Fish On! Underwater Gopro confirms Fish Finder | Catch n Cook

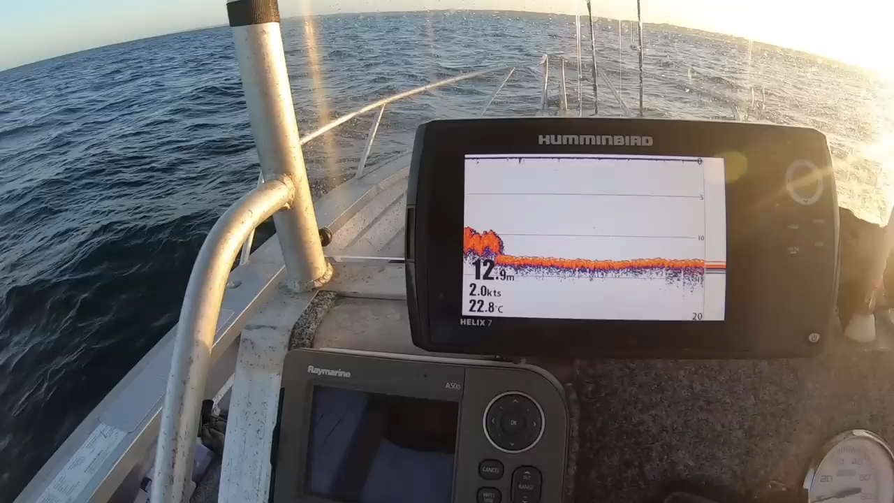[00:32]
On screen: water 22.8°C, speed 2.0 kn
Okay, we've got sand and there's reef. We just passed it, my camera was going off.
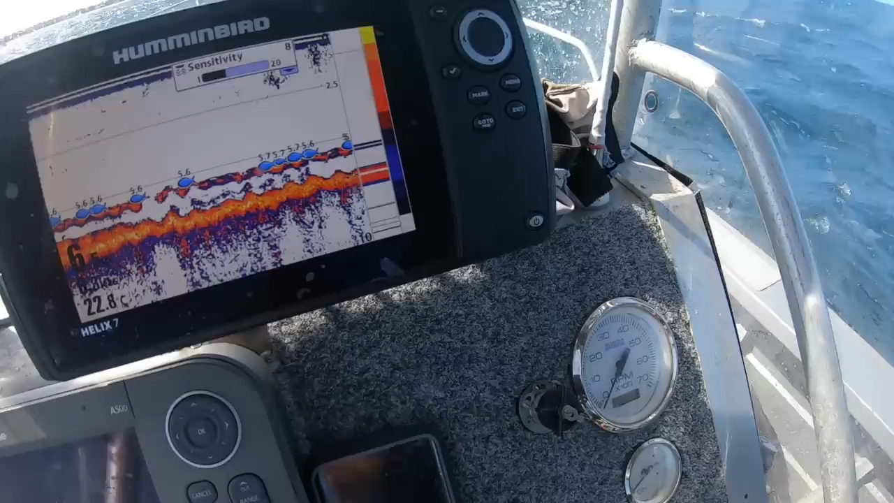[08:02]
On screen: water 22.8°C
So, fish all over the place.